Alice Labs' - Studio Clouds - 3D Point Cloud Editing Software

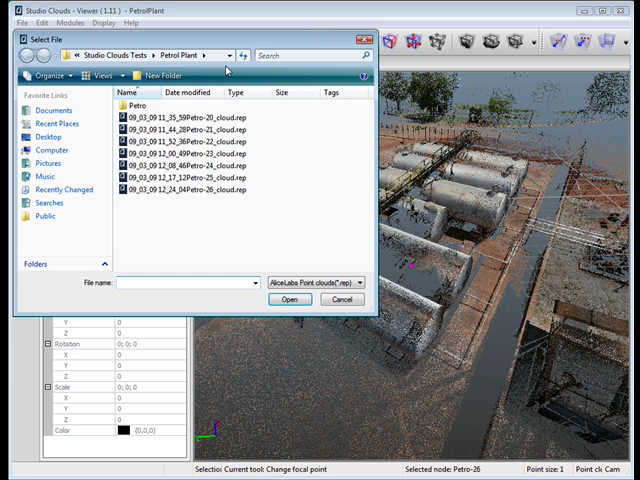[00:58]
So the first part of the process would be to import your point cloud into Studio Clouds and there's just an import function here up on the screen. And you can bring in several types of formats that you can bring in here.
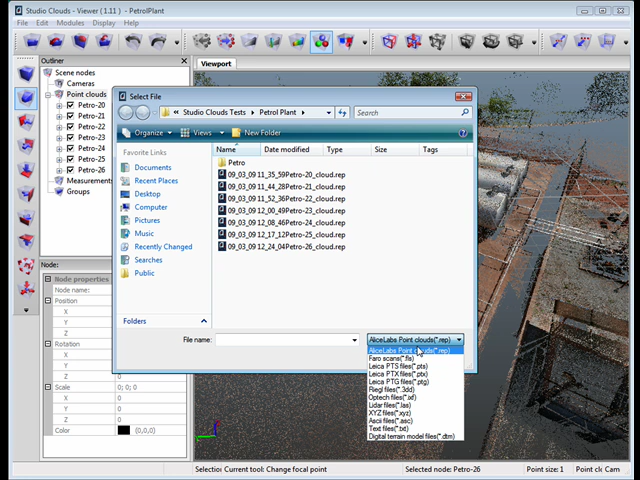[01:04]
And this list is growing from what I can tell. After it's been imported, the point cloud is converted over to an Alice Labs native format. And once you go into your 3D Studio Max or Maya, then you can open up the native format and manipulate it, that sort of thing. Two things that interested me in Studio Clouds, the very first thing was obviously that it was useful in 3D Studio Max. But the second thing is the fact that they can handle a huge amount of points and it's extremely fluid on the screen.
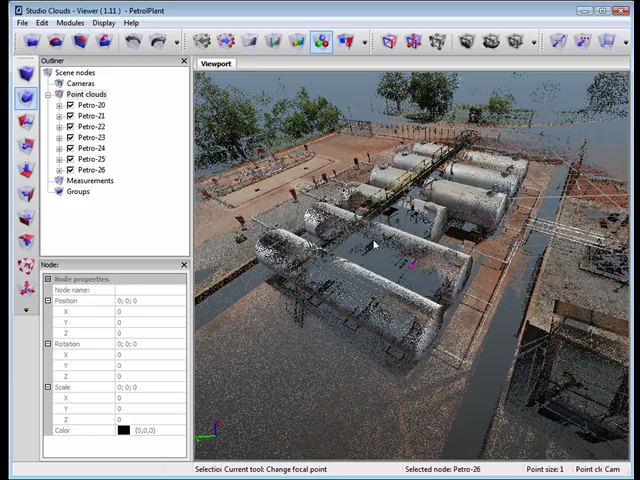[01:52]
So I'm currently using a 64-bit version and it's a beta version. So what I showed you today may not be the same tomorrow, it's changing pretty fast and there's a lot of features being added so keep that in mind. But I'll show you this. I've got a scan currently up in the viewport here and I'll back out a little bit to show you the size. On the left hand here, you'll see that there are a total of, there's actually a total of 7 scans. But you'll see that the point count in each of the scans is approximately 18 million points or more.
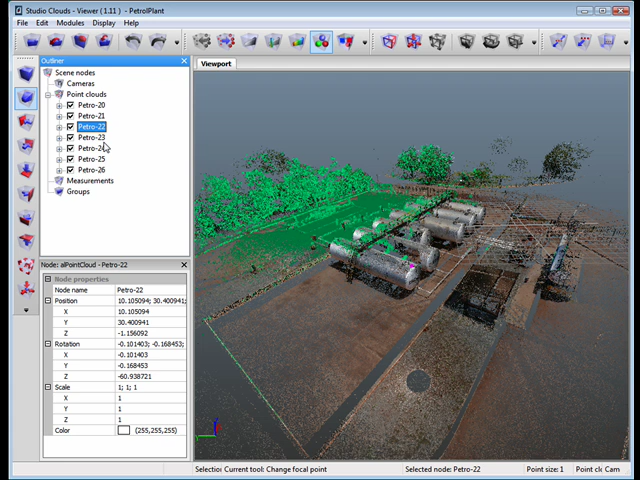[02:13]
And when you multiply that by 7, you're talking about 120 something million points. And if you can see the way I'm just manipulating this on the screen, it's just like, I mean, it just slices through this thing like butter.
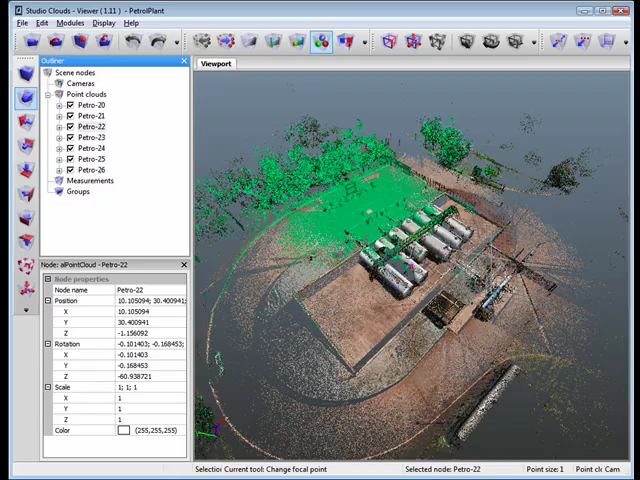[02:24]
It's very, very fluid, very easy to handle, you know, easily manipulated on the screen. So I think it's quite an interesting technology that they have under the hood here. So, looking at the interface here a little bit, there's a section here on the left that gives you some different views looking at the orthographic view perspective and some standard views. Then there's also a zoom extents and there's also a change pivot which just, well,
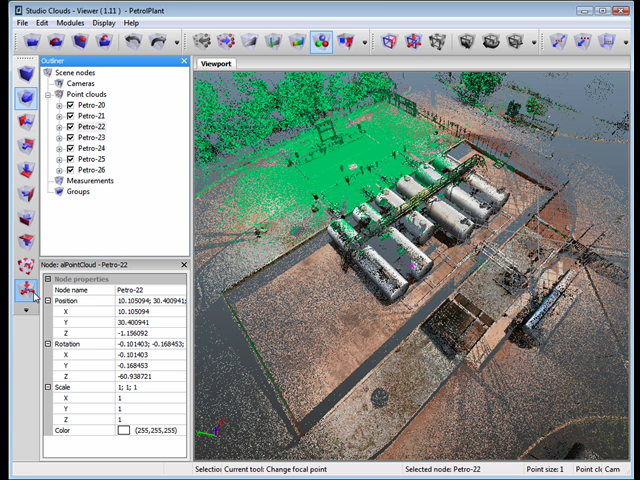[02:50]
I can show you as you click through the point cloud, it just changes the focal point of the display.
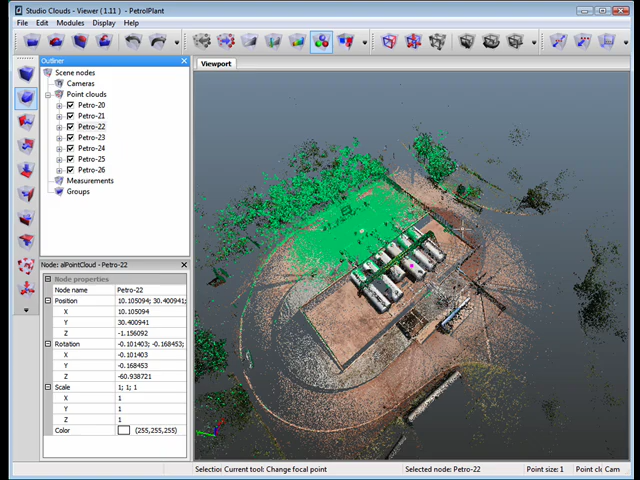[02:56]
As we move across the top, there's some menu items, there's an undo and redo.
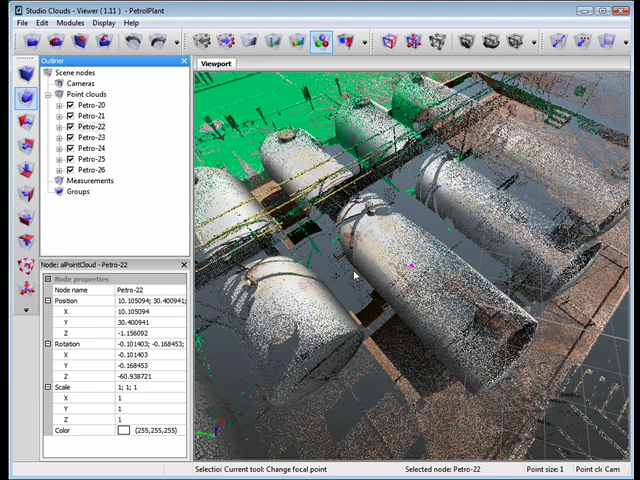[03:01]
And there's also a point size button so you can increase the size of your points and you can decrease them back. And then there is a number of tools up top here for display.
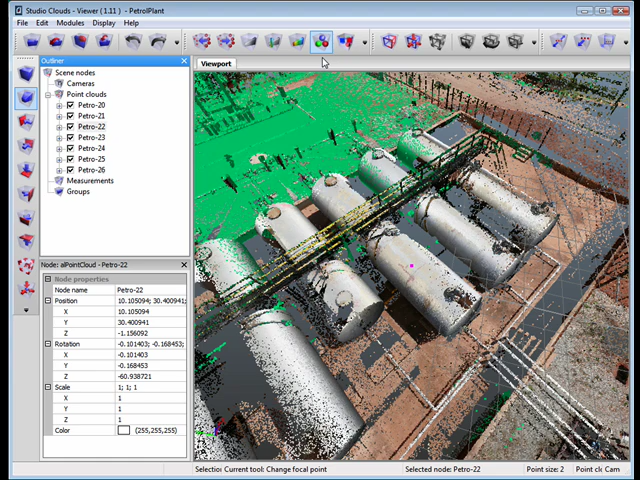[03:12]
And right now I have the RGB display on but there's also RGB stereo,
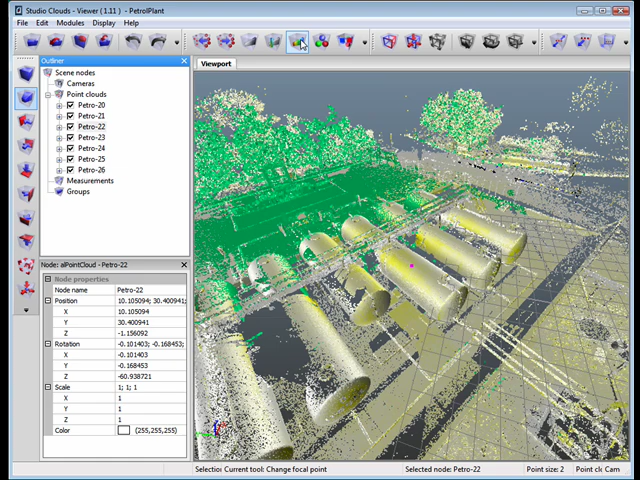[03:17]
there's reflectance, there's a color ramp and there's also grayscale.
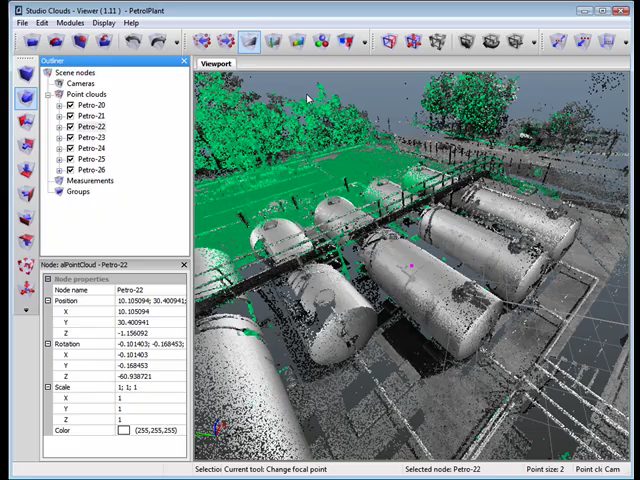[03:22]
And I'll show you the color ramp is kind of neat because you can choose or make a custom color ramp. So, right now I actually have a custom color ramp here and I can switch that back
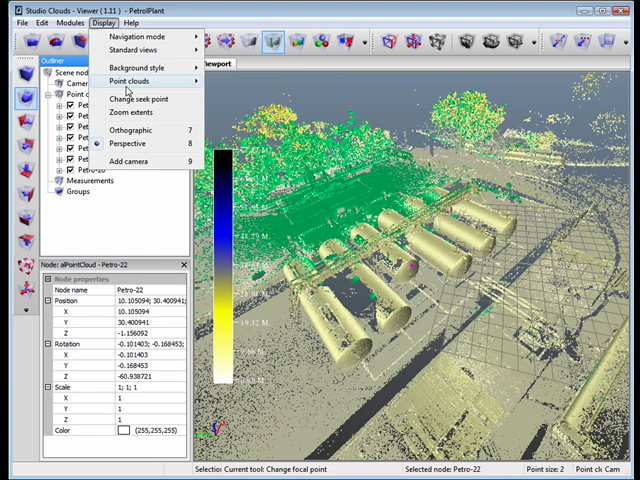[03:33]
to the default which is the default so it's just kind of all reddish in color here.
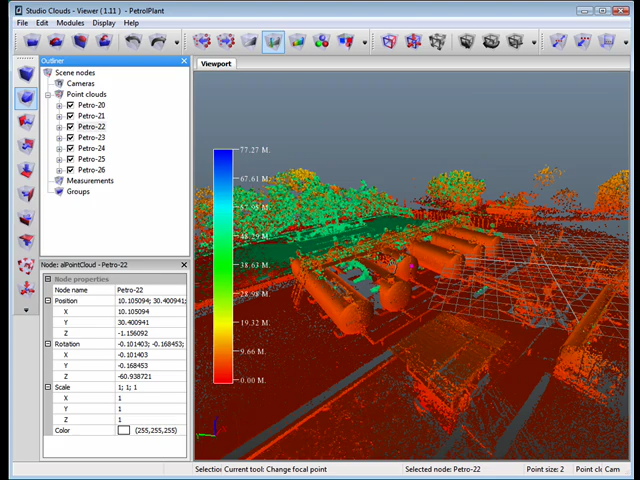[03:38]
But it's easy to make one, there's a color ramp manager and you just double click on different points across the bar here like that. And with each one of these little circles that shows up, you just double click and then you can start defining your different colors for the ramp.
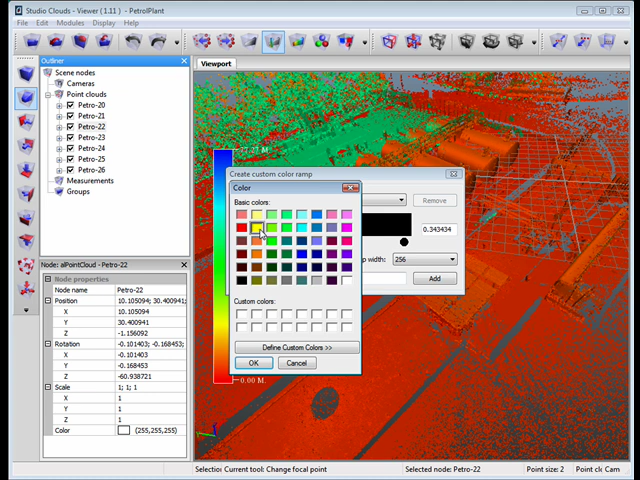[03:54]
And I'll choose, I'll do this very quickly here obviously.
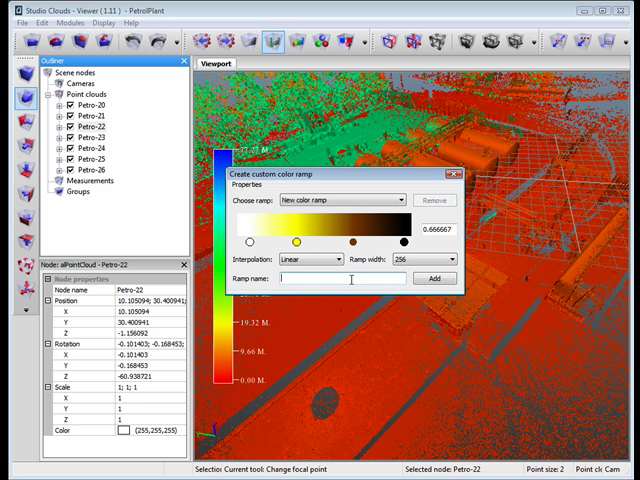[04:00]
And I'll call this our demo, demo one or something like that. I'll add that.
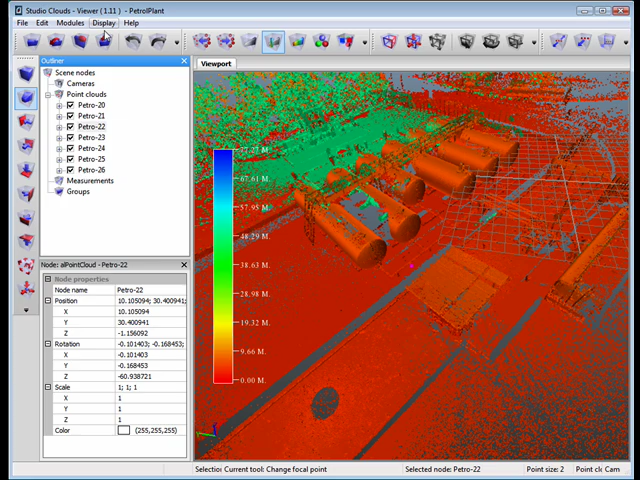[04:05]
And then I'll just display it up here. Demo one. So there you go.
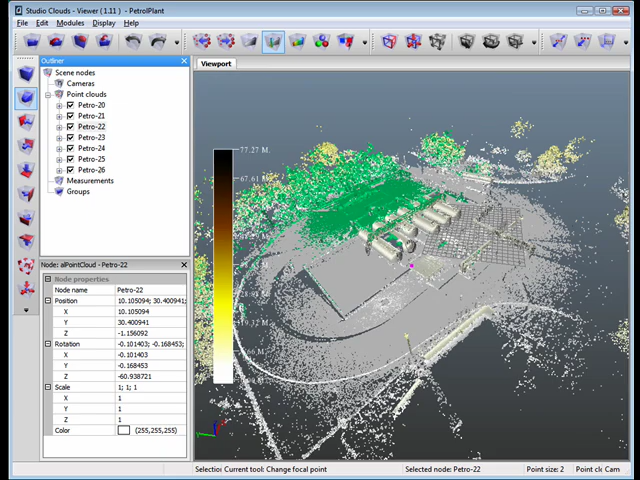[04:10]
So it's displaying my color ramp which is kind of neat. As we move across, there's something called the limit box. And the limit box is really just a way of displaying
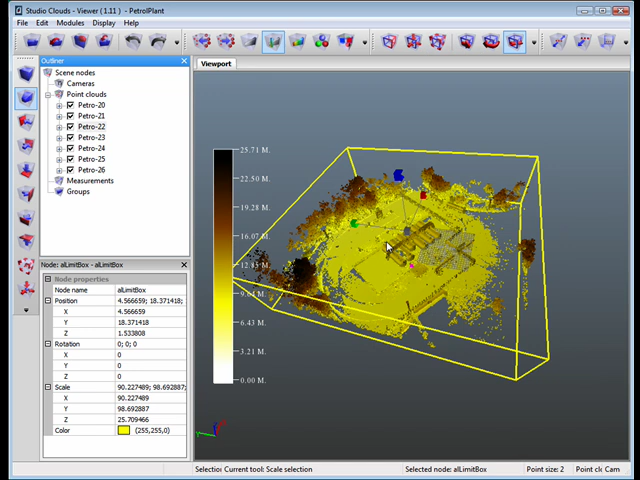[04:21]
the extents of the point cloud. And you can scale this limit box to cut off and get into just the areas that you're interested in. You can rotate it. You can translate it.
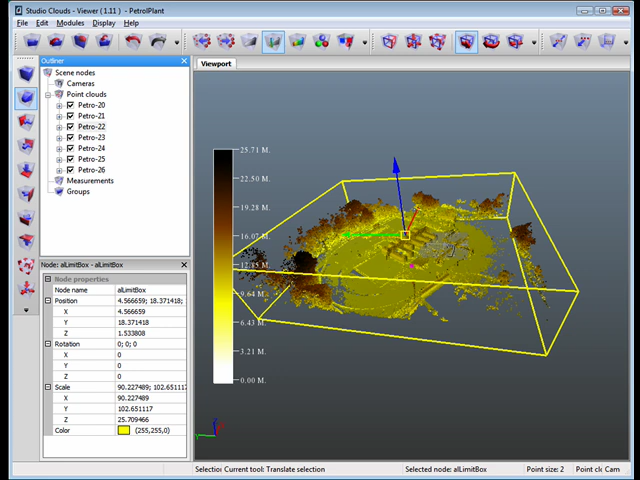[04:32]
I'll show you this. When you translate the limit box, you'll notice that it changes color. Well, it's actually affecting the color ramp on the left here.
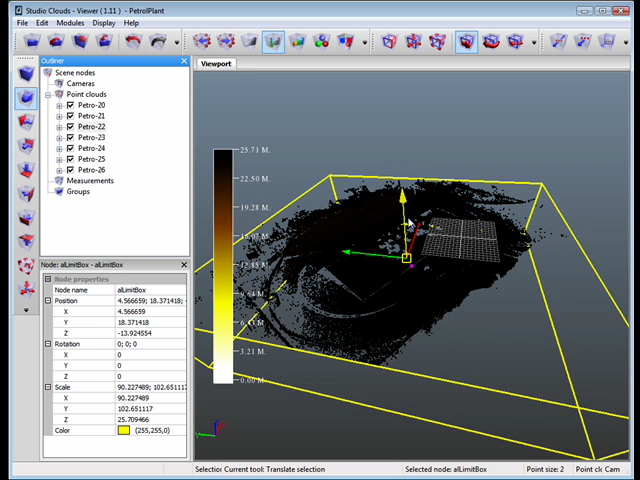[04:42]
So depending on the height where you place the limit box, it automatically applies the adjustments from the color ramp, which is kind of nice.
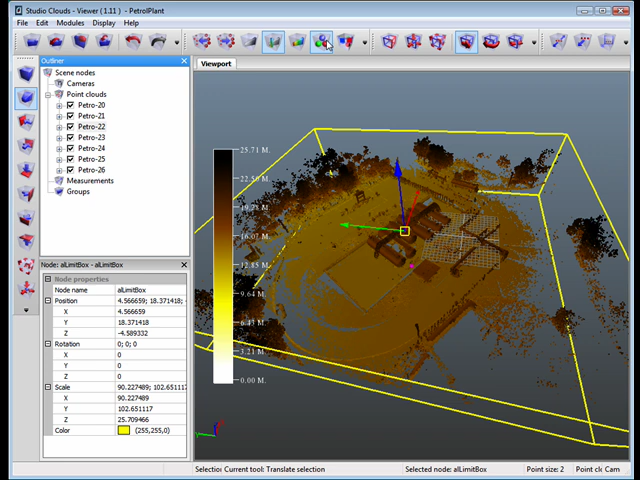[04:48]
Go back to RGB. And then of course you can just, you can create a limit box of picking points.
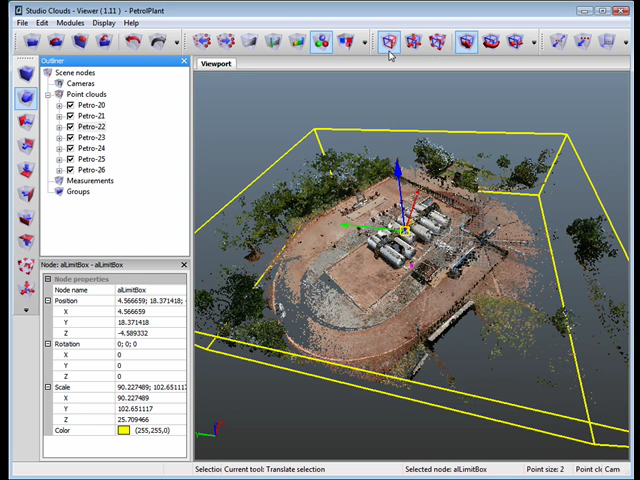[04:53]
And toggle the limit box. There's also some features for measurement.